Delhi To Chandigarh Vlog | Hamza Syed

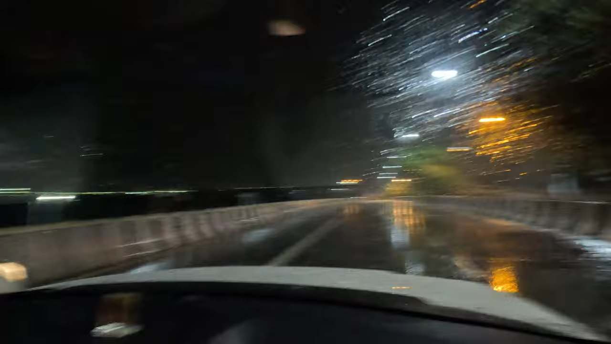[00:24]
ये देखिए, दिल्ली बना बॉम्बे. ये देखो, ये मैपल ऐप है. आई वुड सजेस्ट ऑल ऑफ यू ऑल टू यूज इट.
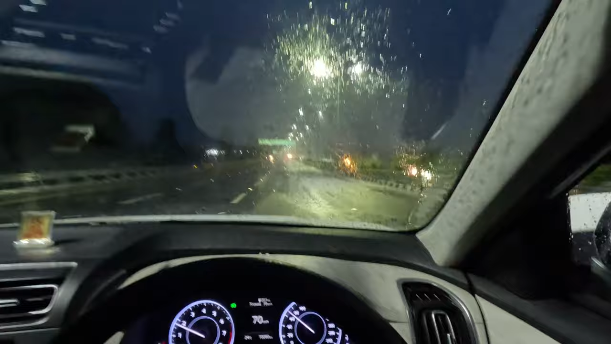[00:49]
Ye dekho, Jalandhar Panipat Kundli industrial area.